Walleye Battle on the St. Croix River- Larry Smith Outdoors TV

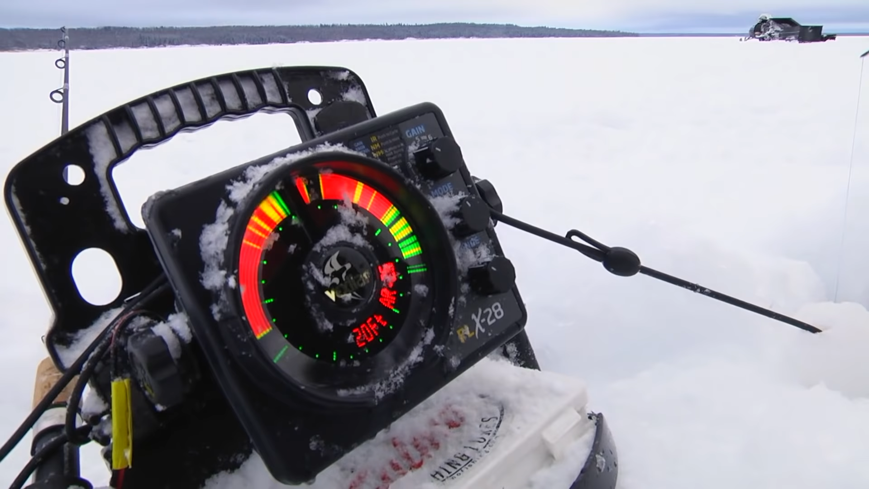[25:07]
On screen: depth 20 ft
The FLX sonar technology changed the flasher sonar world forever with the creation of the FLX28.